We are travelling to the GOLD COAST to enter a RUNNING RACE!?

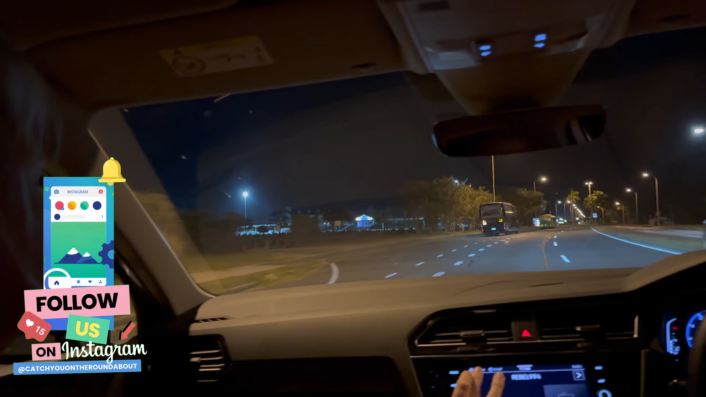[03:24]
All right, so we're now going past the entrance of SeaWorld, the actual theme park, car park and entrance.
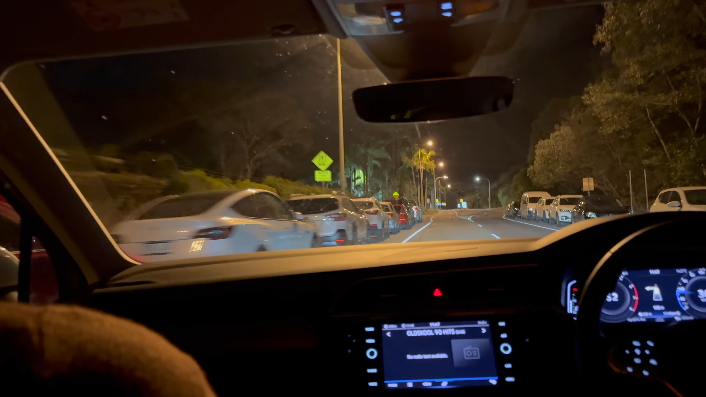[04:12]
So this is where we will be staying for the next 3 nights. Turn left and then take the 4th right.
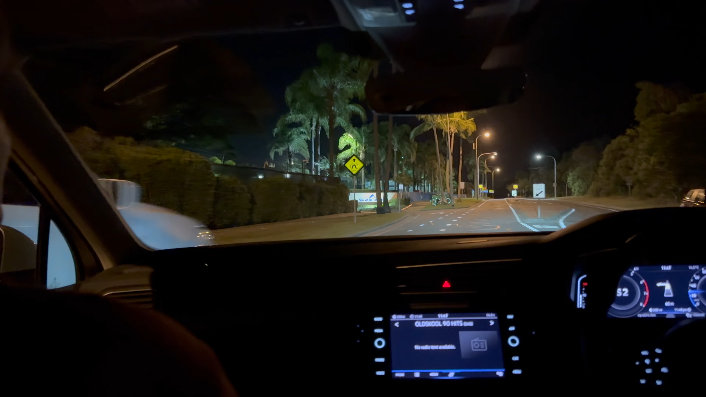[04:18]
Oh, looks like it's going to be hard to get a car park. Don't you hate that?
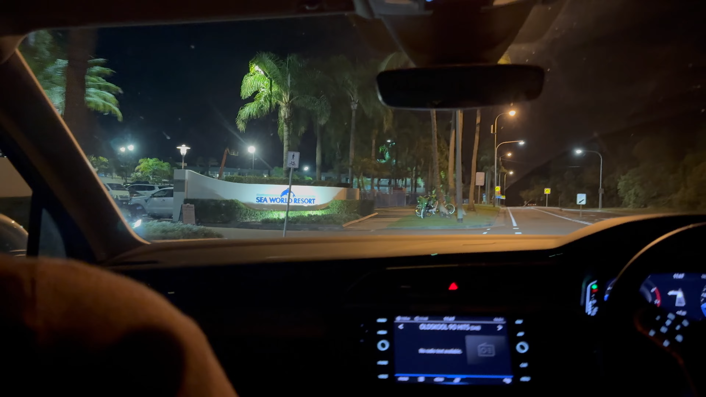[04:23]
Right, SeaWorld Resort, here we come.
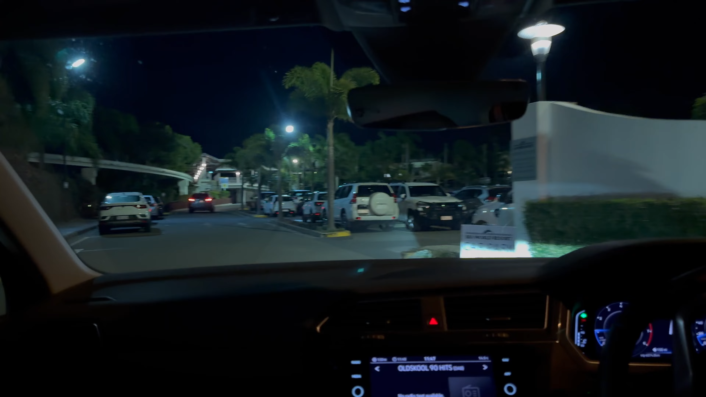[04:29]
All right, it is 10 to midnight and we have arrived at SeaWorld Resort.